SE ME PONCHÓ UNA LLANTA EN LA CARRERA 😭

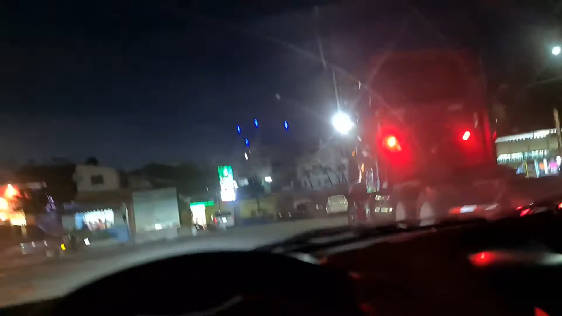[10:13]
Pueblo fundado por mujeres, así lo dice su historia.
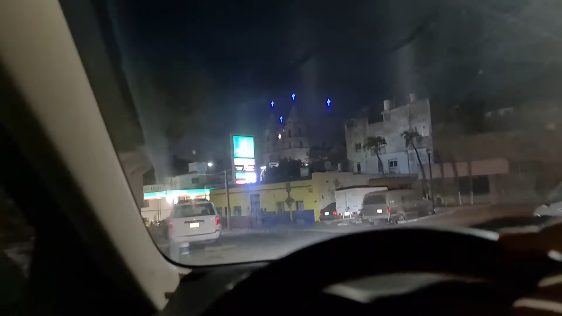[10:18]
Y ahí podemos ver el templo principal, que hoy no se encuentra iluminado.
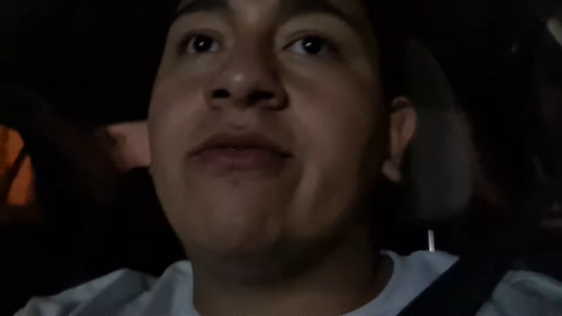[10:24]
Comúnmente siempre está iluminado este hermoso templo, que es que lo que siempre ves cuando vas llegando al hermoso pueblo de Cihuatlán, Jalisco. Y bien, a pesar de que hoy es sábado,
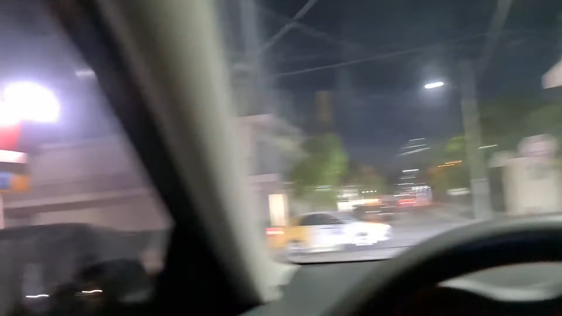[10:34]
no se ve nada transitado, ¿eh?
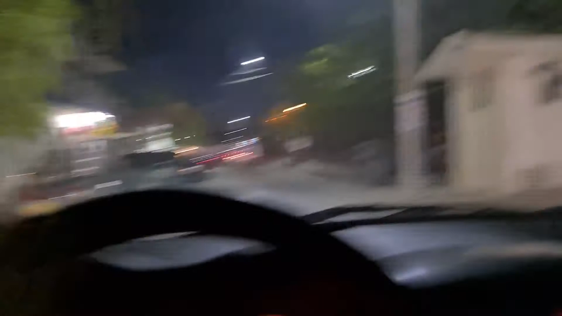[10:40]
Y bien, miren, este es el jardín, la verdad no hay vida, como que lo han de haber hecho esto por la cuestión de la pandemia,
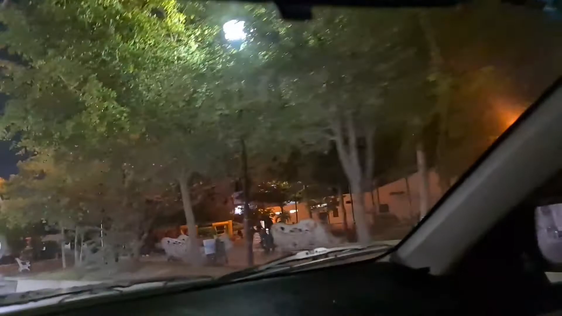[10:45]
para que no se acerque gente y se empiece a aglomerar aquí. Pero bien, ahí están las letras de Cihuatlán.